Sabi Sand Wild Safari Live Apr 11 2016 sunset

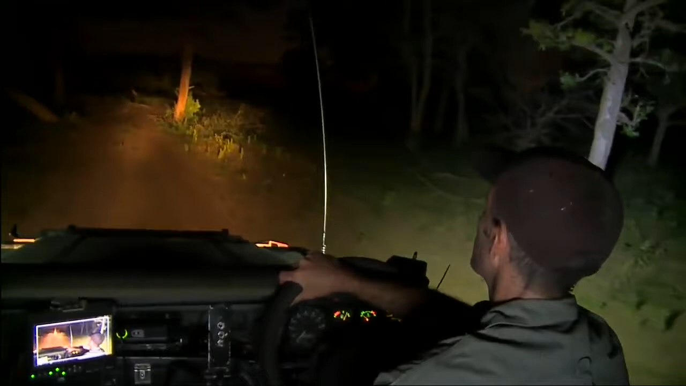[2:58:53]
So we've got the side lights, but not much else, I'm afraid. Oh, the smell of wood smoke is drawing me home.